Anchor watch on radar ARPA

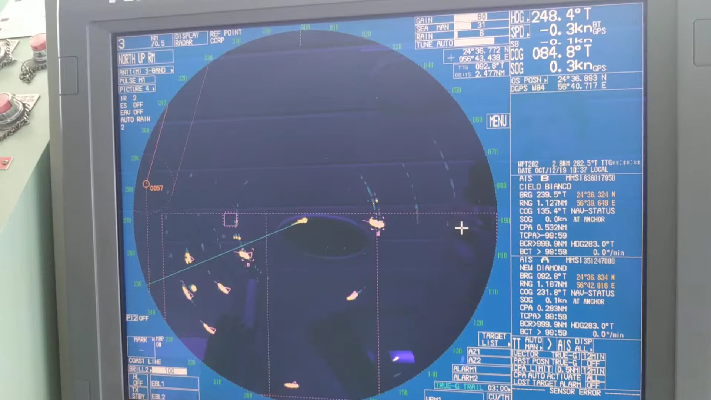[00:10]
so today i will be explaining how to start or maintain anchor watch on the radar whenever you are on the anchorage you have or you can start this watch so that whenever your ship drags out of that circle
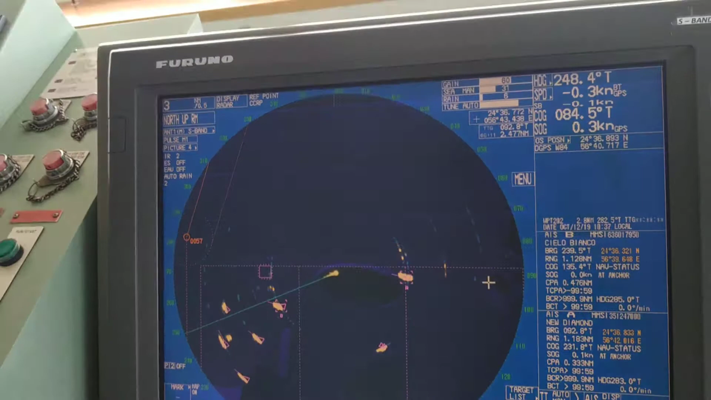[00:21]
your anchor watch circle you will be hearing the alarm so
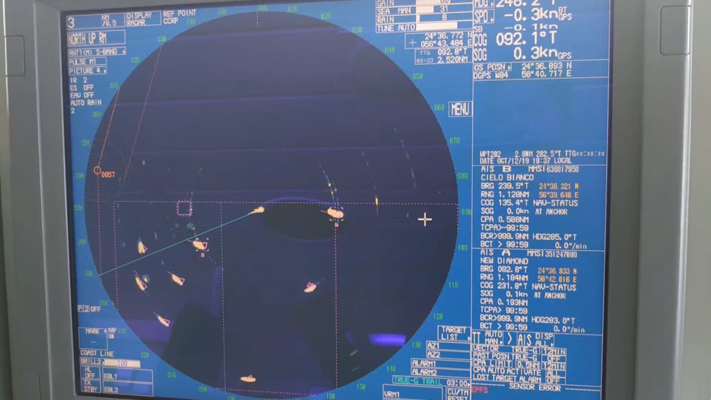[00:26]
to start that first of all you have to go to the menu option once
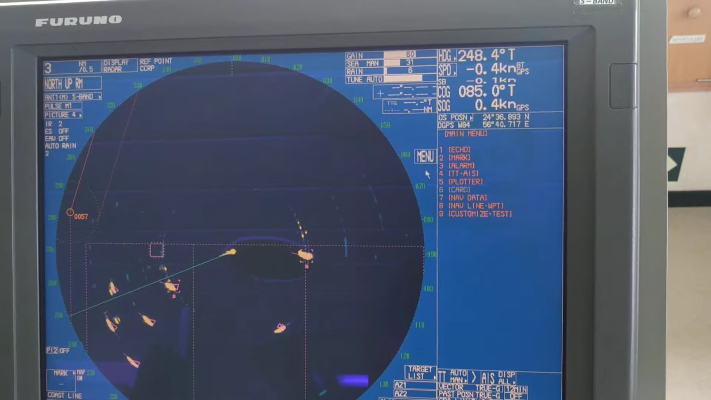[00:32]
you go to the menu option there you can see different options
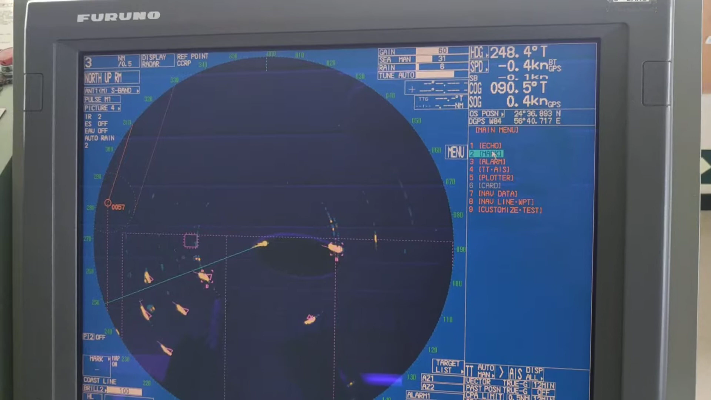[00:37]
mostly this anchor watch option is in the mark when you go mark you can see here
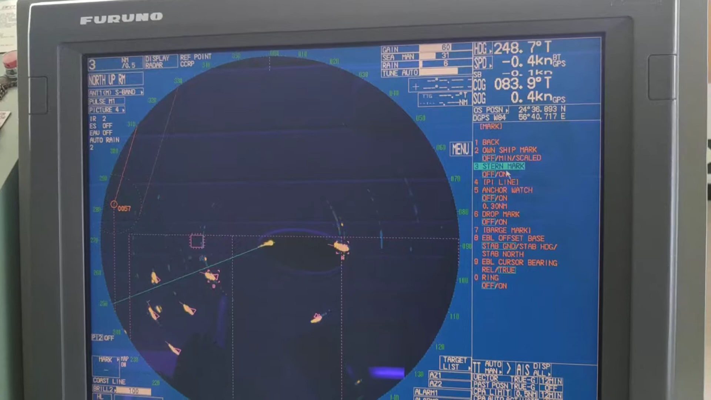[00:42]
again different options and the number five you can see here is anchor
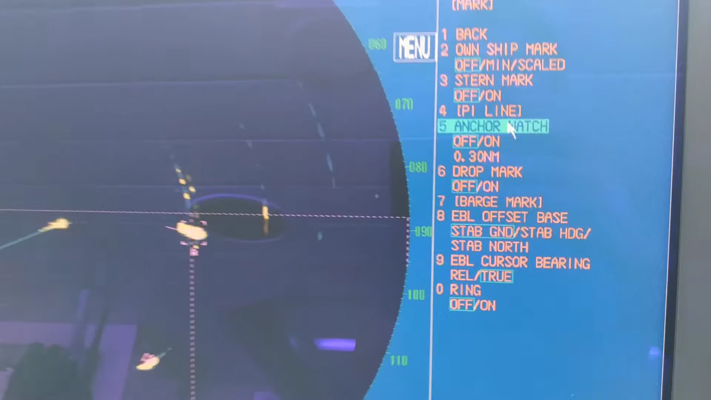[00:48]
watch so once you click it now it will show you on
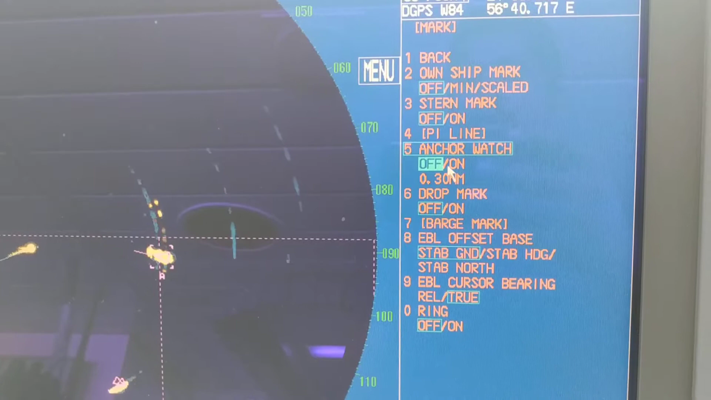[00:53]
off and also you can select the radius of the circle that you like
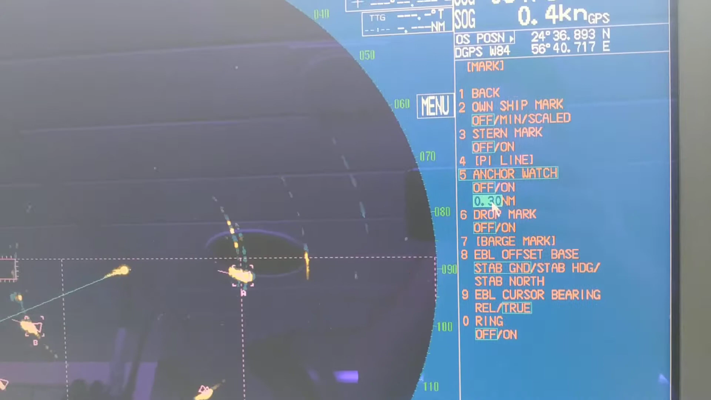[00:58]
to put if you are paying you have paid more shackles in the water
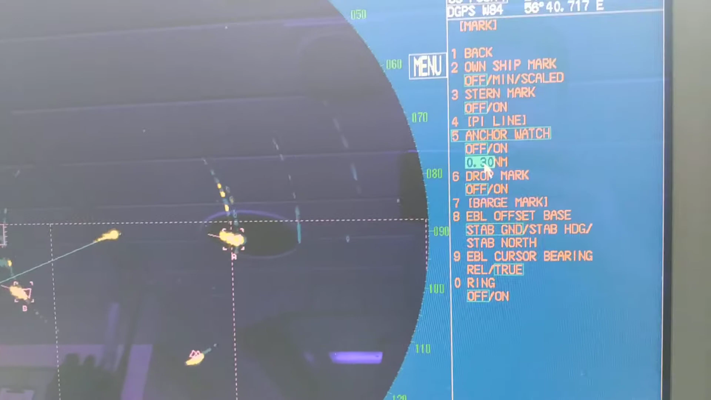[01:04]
then you can make this circle more big with the help of cursor or increase this radius of the circle for anchor watch if
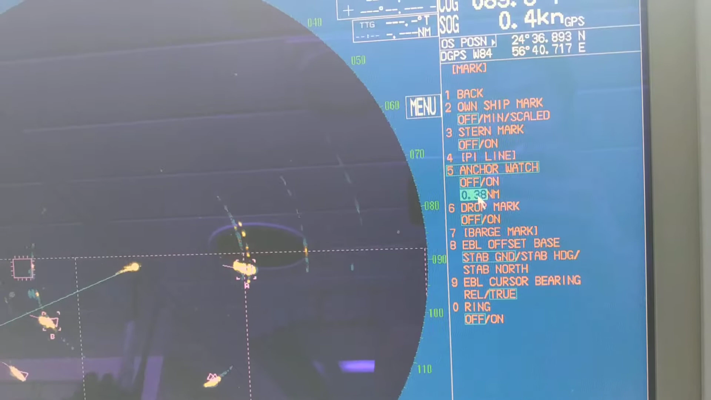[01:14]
you have bed bed down less shackles in the water like four five or six then you can just keep it to zero zero point three zero nautical man nautical mile once your ship moves out of this
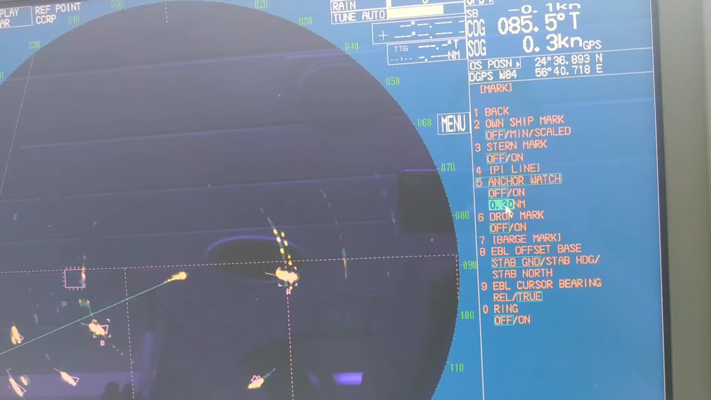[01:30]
circle you will be hanging the alarm so well i will just start the anchor watch now now you can see if i go to on option once i click this
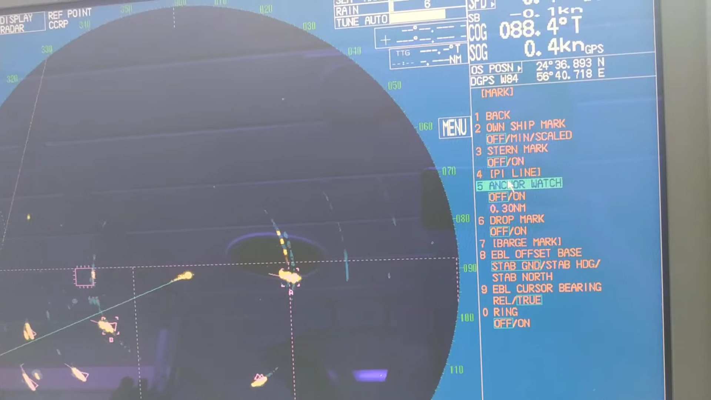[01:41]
anchor watch again it is going to on option i will go for on once i go for on you will be seeing here a red circle so once
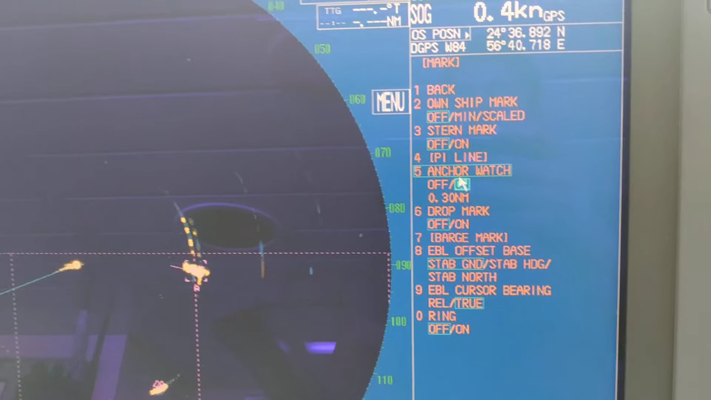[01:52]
i click this option now you can see there has appeared a one red circle that is indicating the radius of the
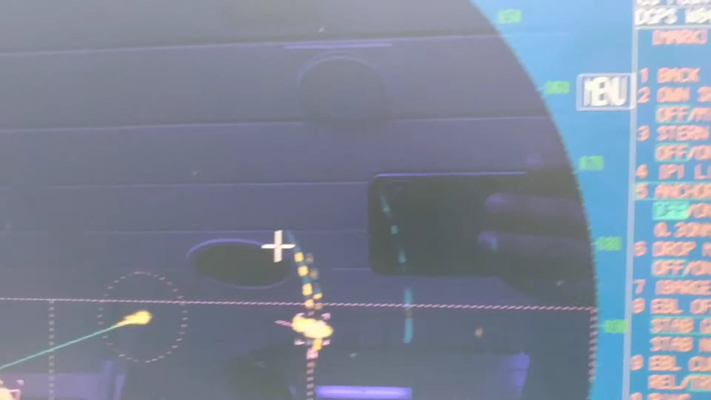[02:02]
anchor watch so the basic advantage and function of this anchor watch is that you can maintain the anchor watch by using
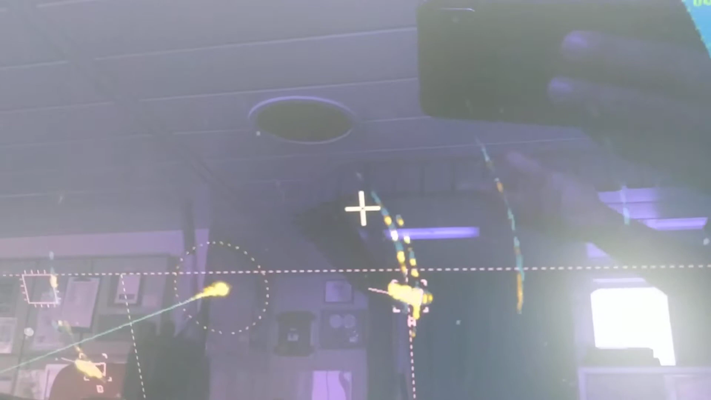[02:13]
the vrm from other targets and they
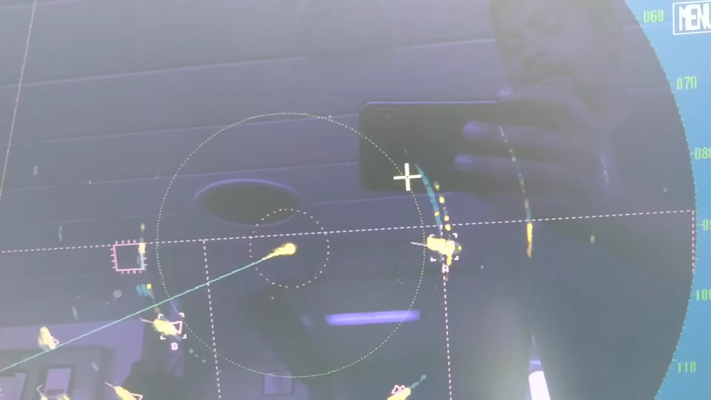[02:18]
are keeping in good look on their bearings but
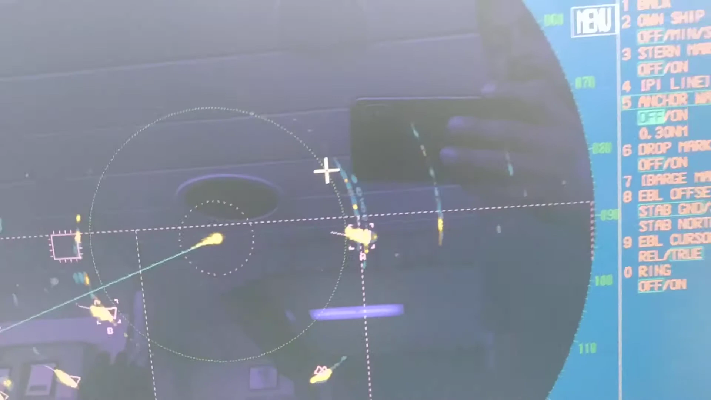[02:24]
you will not be hearing the alarm if you are on the bridge and you are busy in some paperwork or maintaining some chart work or doing something and
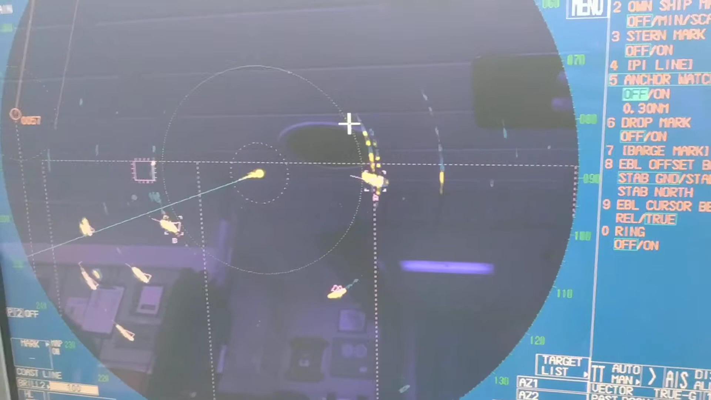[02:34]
you will you are not continuously attending this radar for anchor